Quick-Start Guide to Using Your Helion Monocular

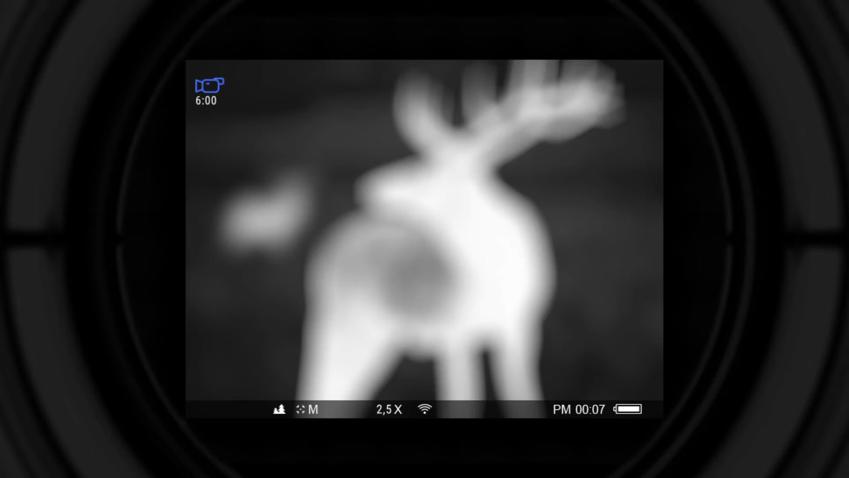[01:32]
This procedure is done only once.
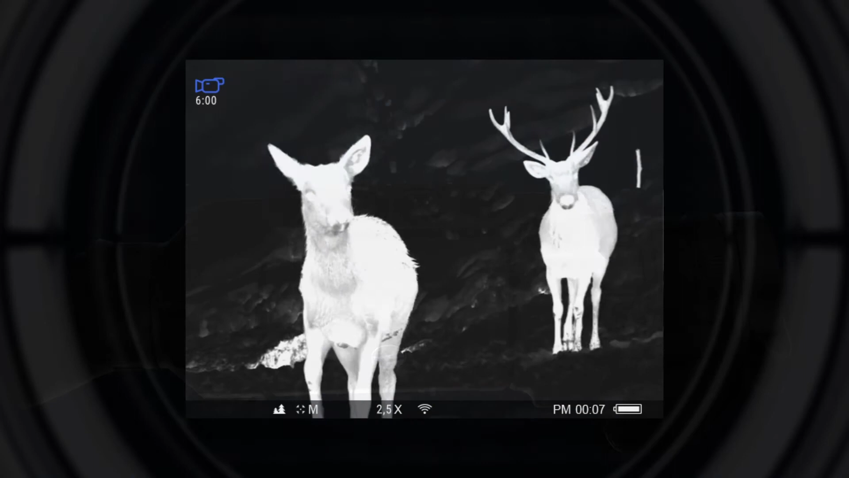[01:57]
During calibration, the image freezes for a short time and a clicking sound is heard.
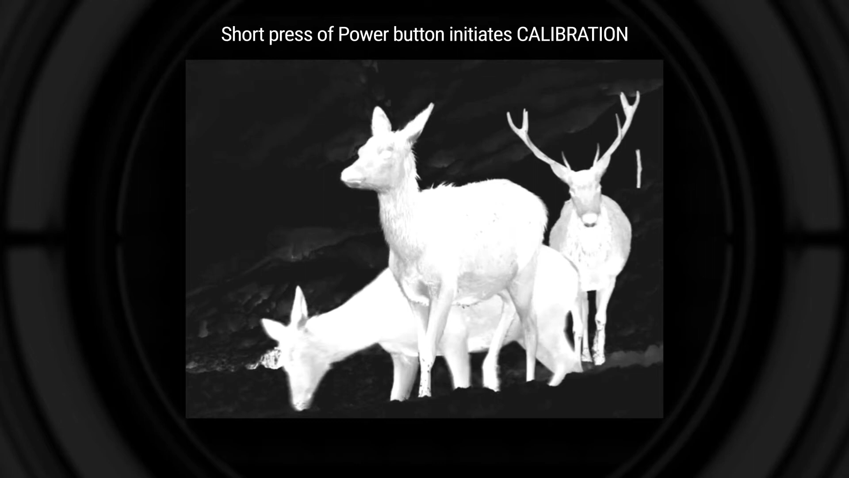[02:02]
A long press for less than three seconds turns the display off.
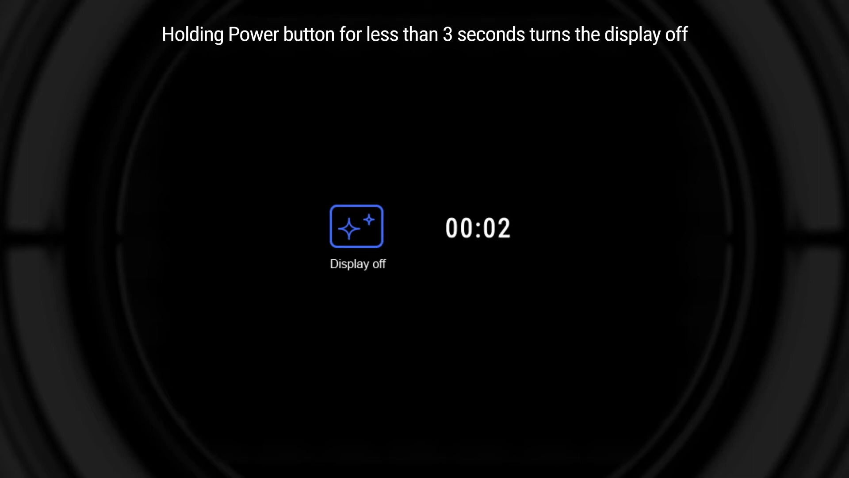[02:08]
The display off sign will appear on the screen. A long press for more than three seconds powers the unit off completely.
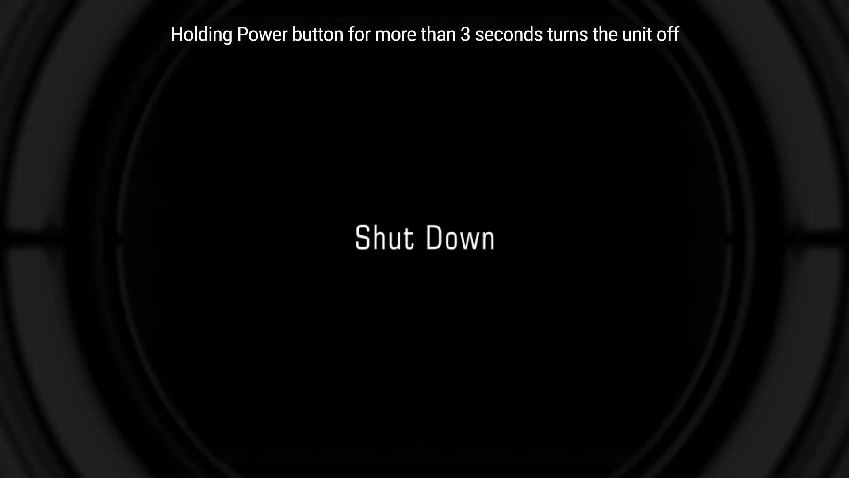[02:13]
One short press of the navigation up button switches between hot black and hot white color palettes.
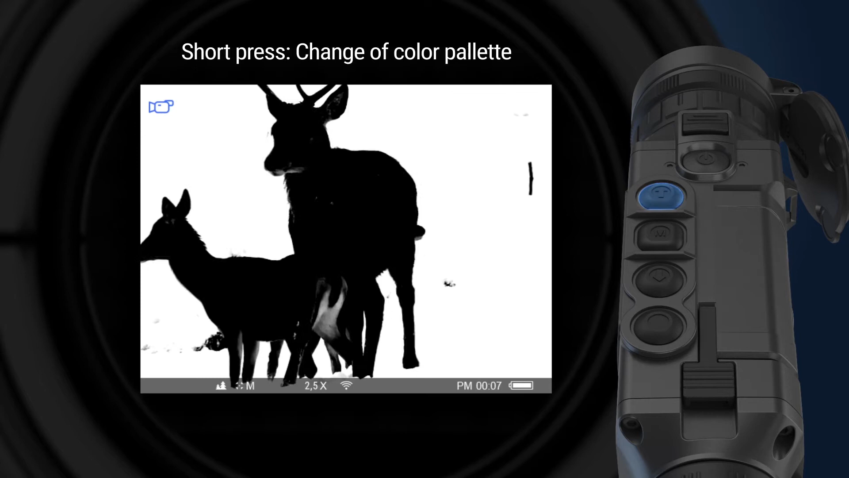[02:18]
When a different color palette is in use, the up button activates hot white.
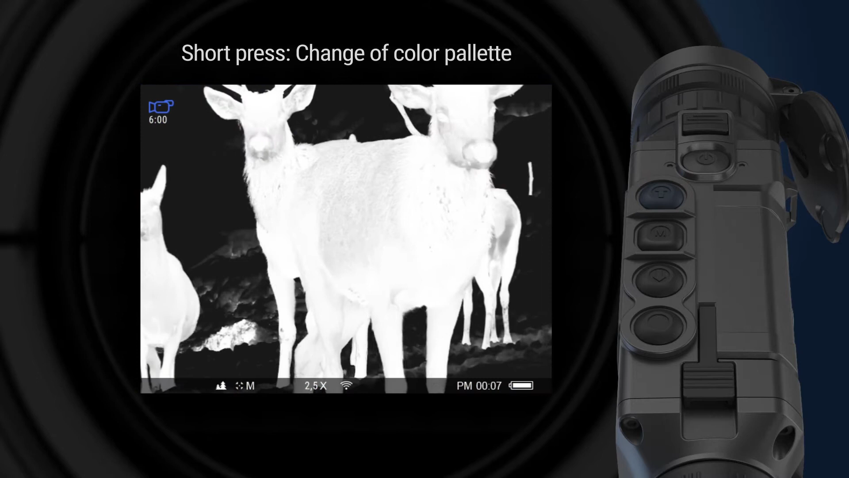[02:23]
A long press of the up button activates and deactivates Wi-Fi in the unit. The Wi-Fi icon under the screen will change when the button is pushed.
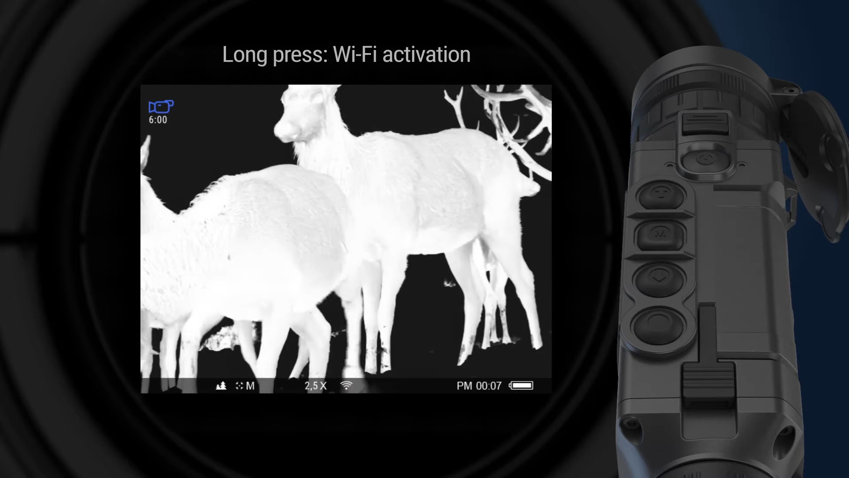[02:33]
A short press of the navigation down button activates digital zoom. Zooming is performed in steps progressively up to the highest zoom factor and then reverts back to its lowest magnification.
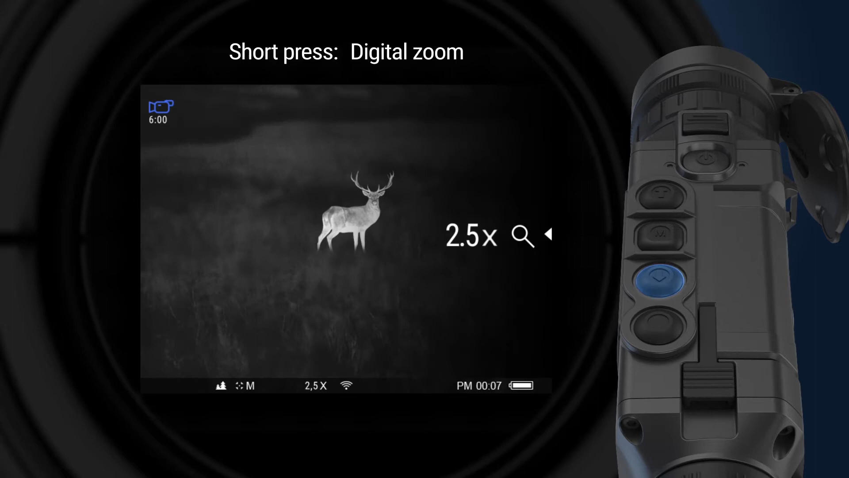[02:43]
A long press activates picture-in-picture function. The second small image with magnification appears on the screen. A long press of the record button allows switching between the photo and video recording modes.
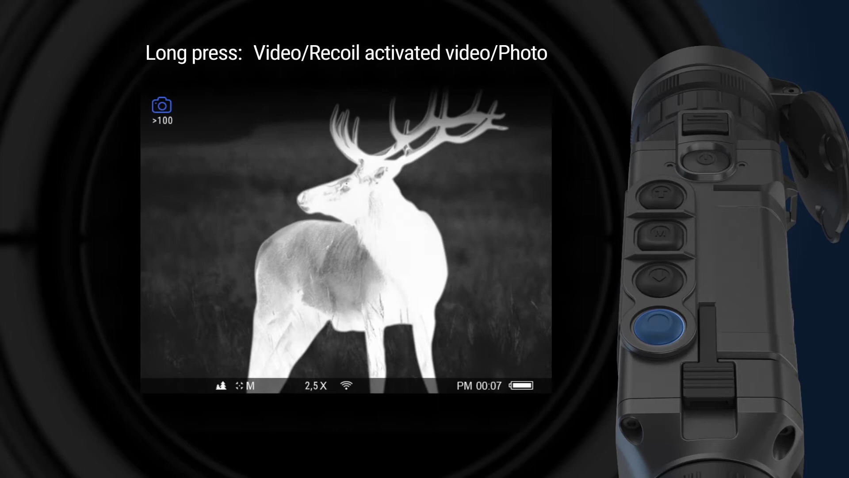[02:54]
The respective icon is shown on the top left corner of the screen. A short press, depending on the selected mode, activates video recording or takes a photo.
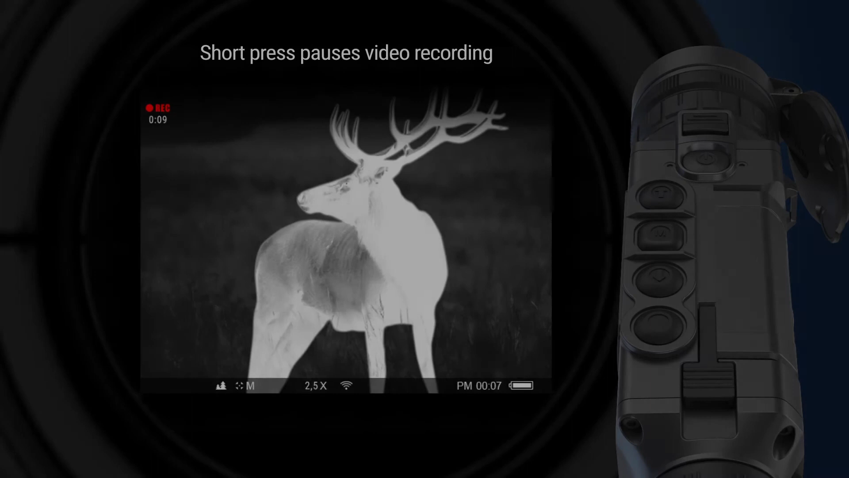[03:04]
When video recording is active, a short press of the same button pauses the video and a long press stops recording. The menu button can be used for accessing two menus, the hot menu and the main menu.
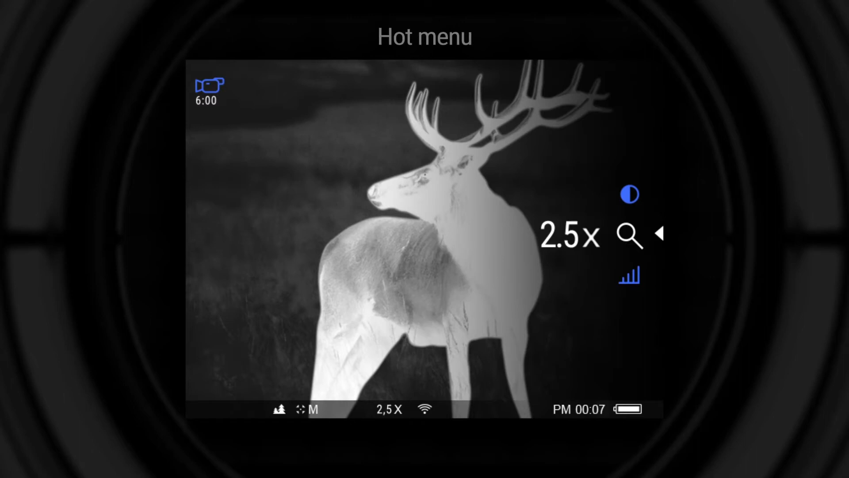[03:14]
A short press of the menu button activates the hot menu in the right part of the screen. To switch between the settings in the hot menu, push the menu button repeatedly. The following settings will be available, zoom, rangefinder, brightness, and contrast.
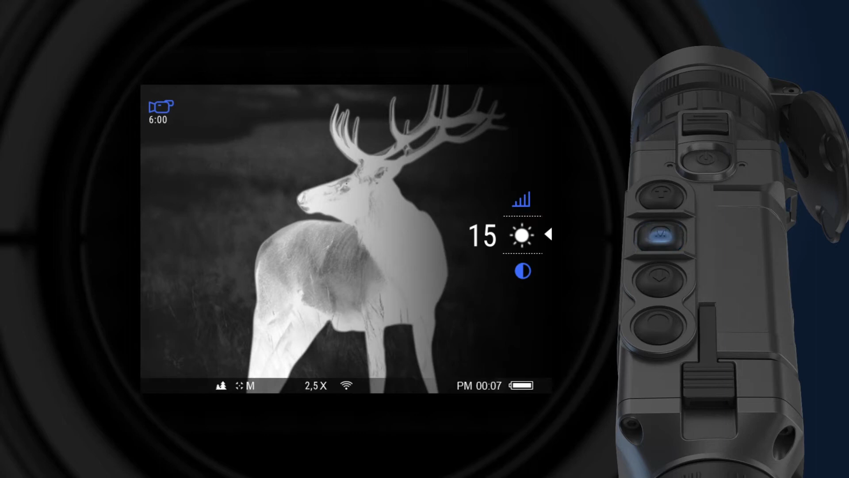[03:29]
Each individual setting can be adjusted with the help of the up and down navigation buttons.
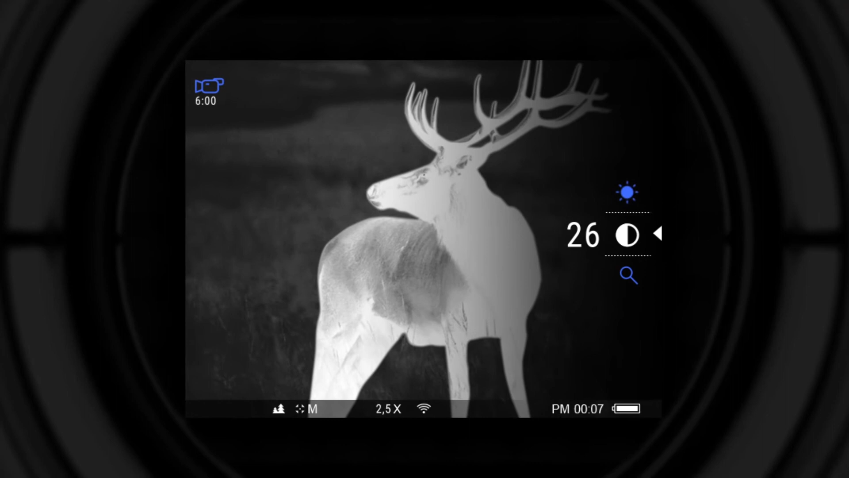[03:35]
The stadium metric rangefinder measures the range of the object with a known height. To do that, the object should be placed between two lines on the screen. When it is necessary, the lines can be moved closer or farther away from one another to fit the object's height.
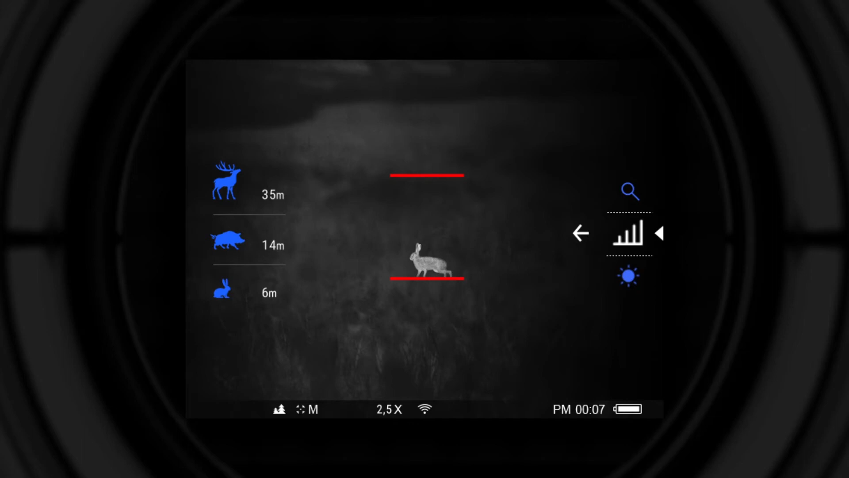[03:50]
Three objects are available for reference. Hair, 0.3 meters tall. Wild boar, 0.7 meters tall. And deer, 1.7 meters tall.
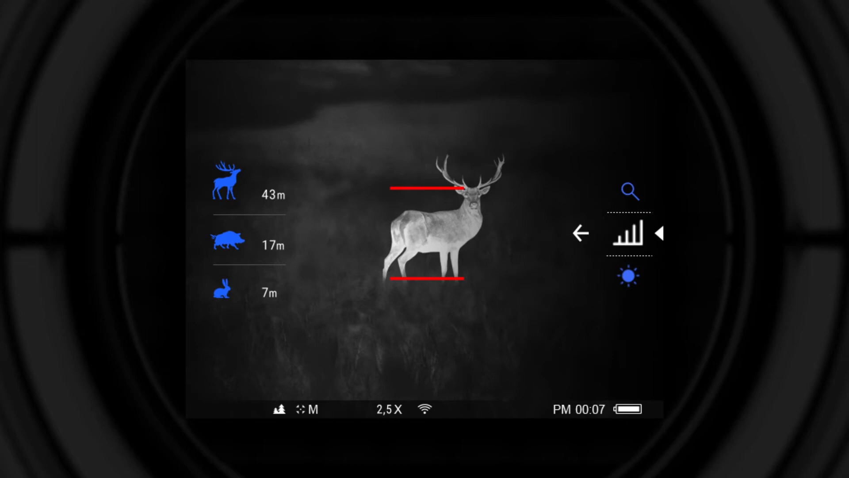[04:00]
To enter the main menu of the unit, it is necessary to press and hold the menu button. Navigation between the functions is performed with the help of the up and down navigation buttons. The following settings are available in the main menu. Wi-Fi activation, observation modes, forest, rocks, and identification.
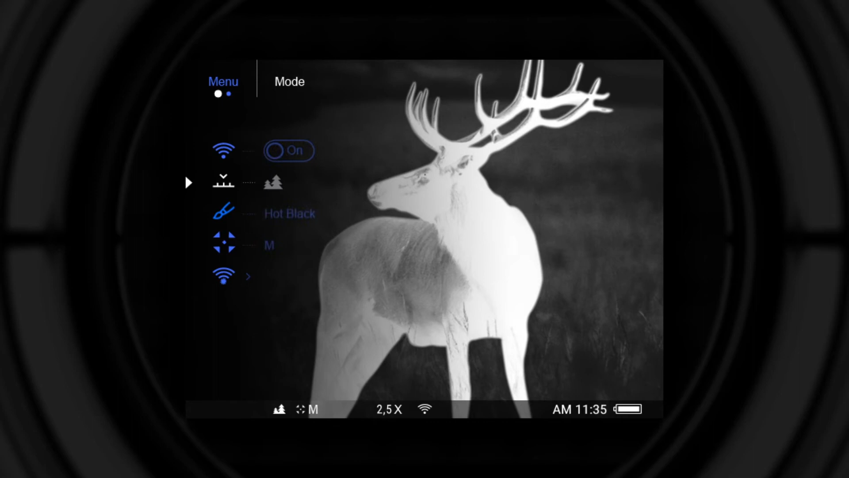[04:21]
The color modes include hot black, hot red,
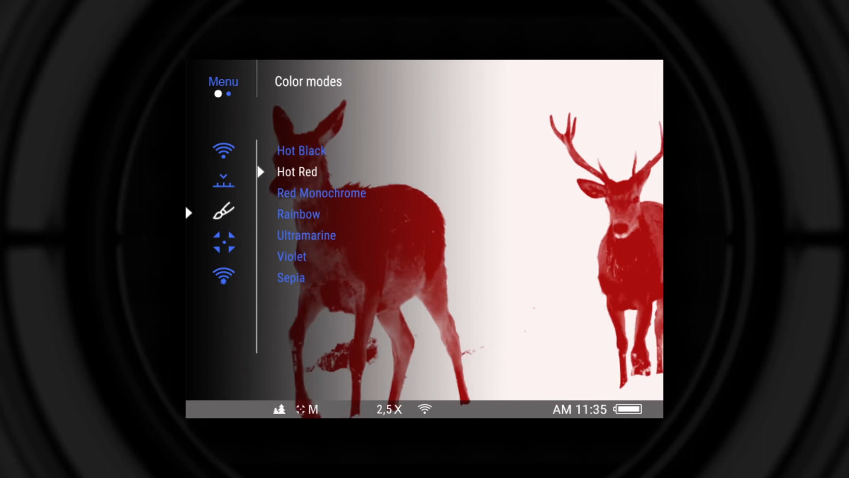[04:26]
red monochrome, rainbow, ultramarine,
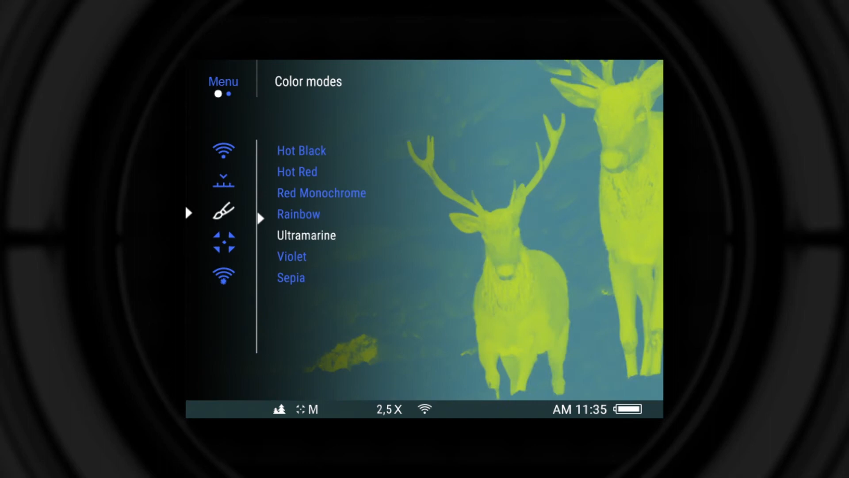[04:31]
violet, and sepia. The calibration modes include automatic, semi-automatic, manual,
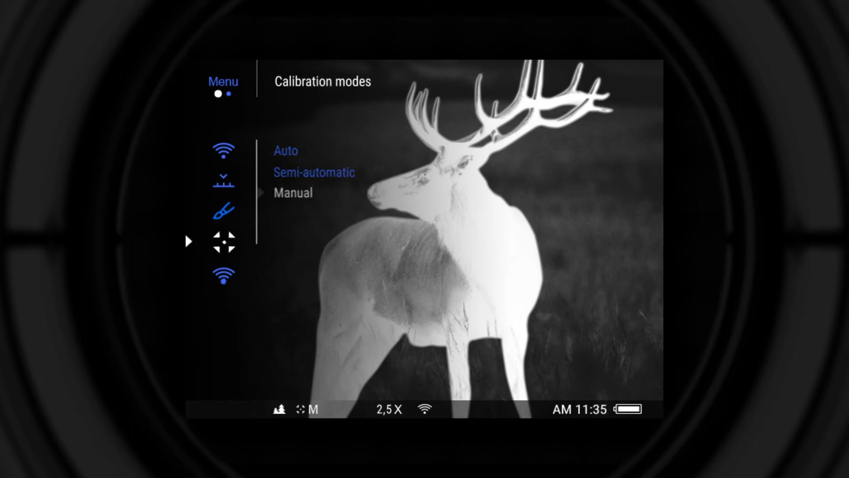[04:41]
Wi-Fi settings, Wi-Fi network password setup, access level setup as owner or guest.
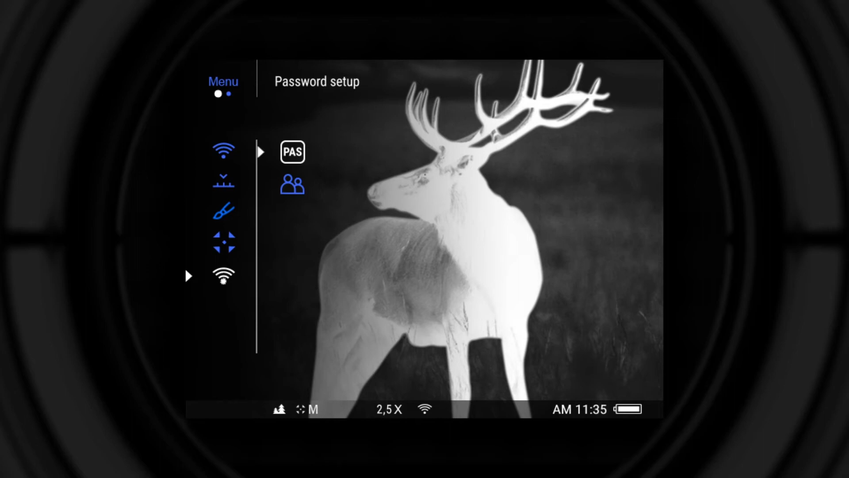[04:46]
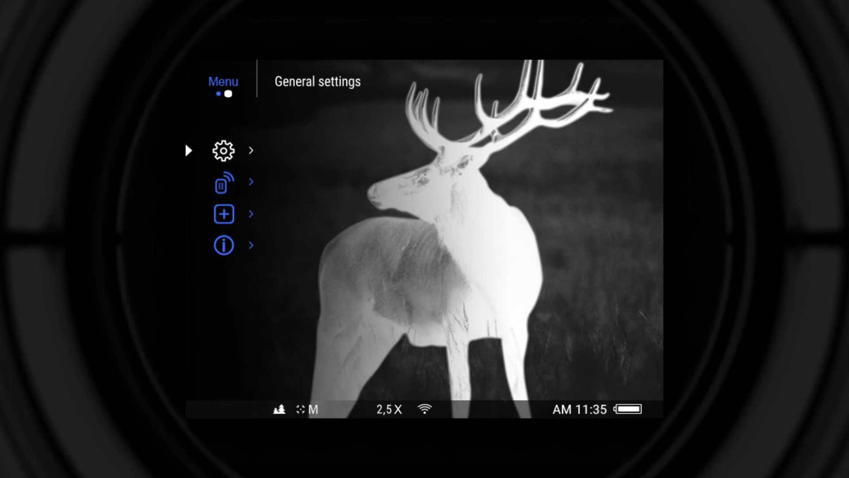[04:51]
The general settings include language, date, time,
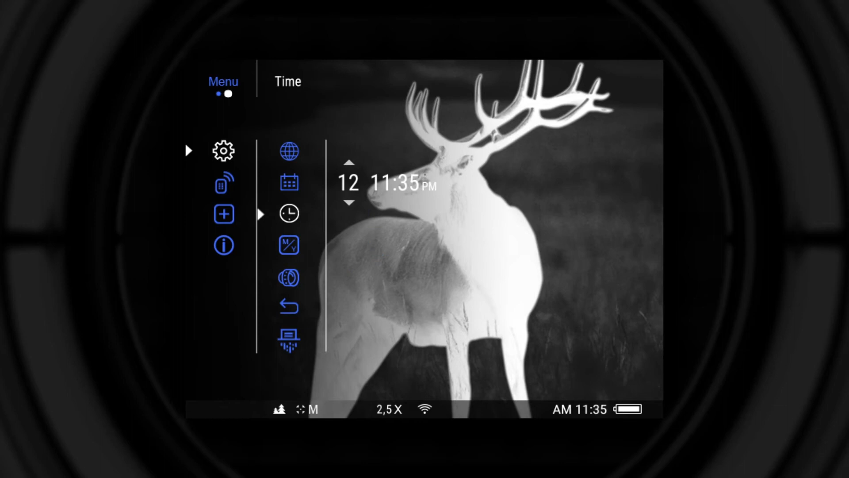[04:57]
meters or yards, objective lens setup, default settings, memory card formatting, remote control,
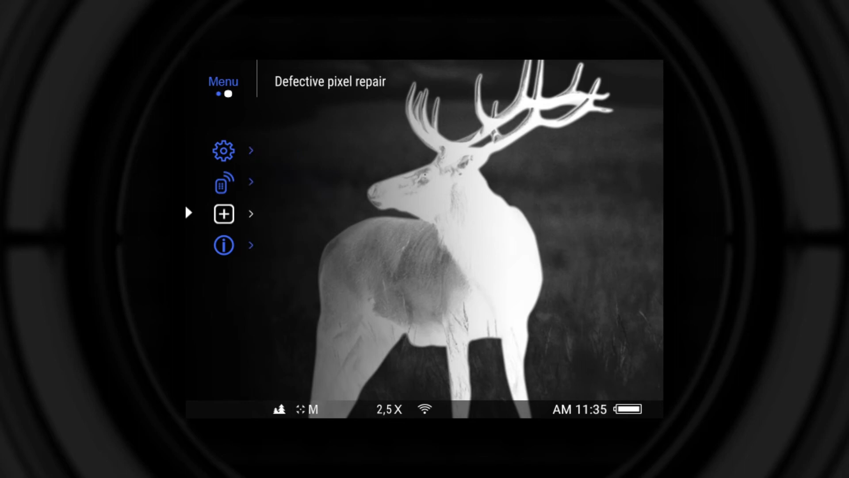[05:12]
defective pixel repair function, and device information.